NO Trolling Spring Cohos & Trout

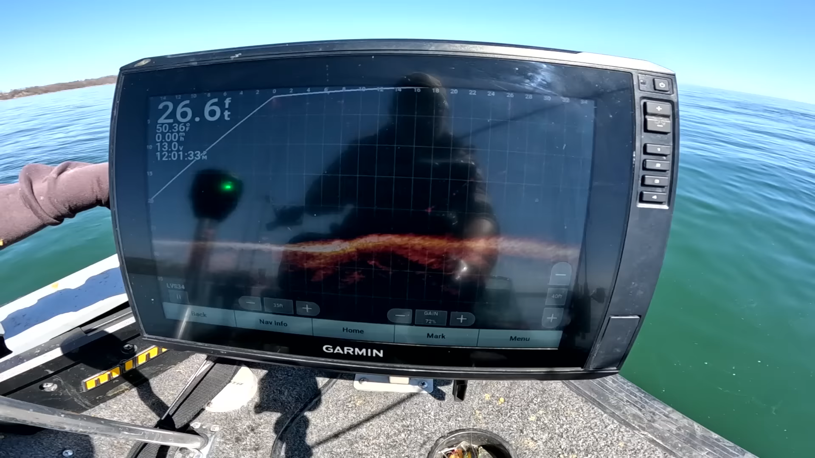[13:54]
a couple fish on the bottom so i'm just going to fish one rod for now see if i can get my limit i might throw that other one back down on the bottom but